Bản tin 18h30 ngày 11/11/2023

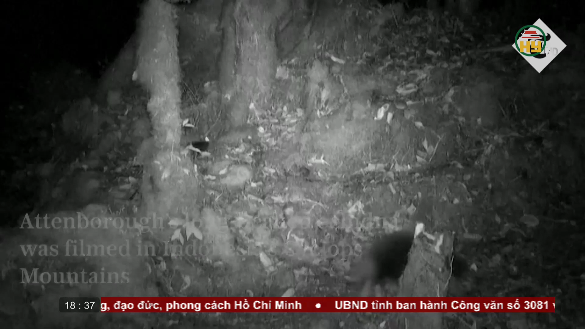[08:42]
Hình ảnh cá thể thú lông nhím mỏ dài được ghi lại bằng bấy ảnh trong ngày cuối cùng của chuyến thám hiểm kéo dài 4 tuần do các nhà khoa học thuộc Đại học Astenborough thực hiện.
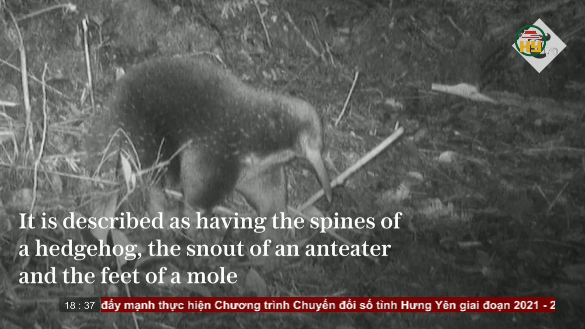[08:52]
Loài thú lông nhím mỏ dài Astenborough vừa tái xuất hiện được nhóm nghiên cứu mô tả là sống trong hang,
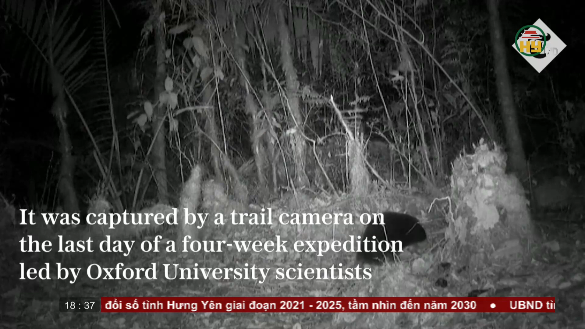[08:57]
sống về đêm, nhút nhát và khó phát hiện.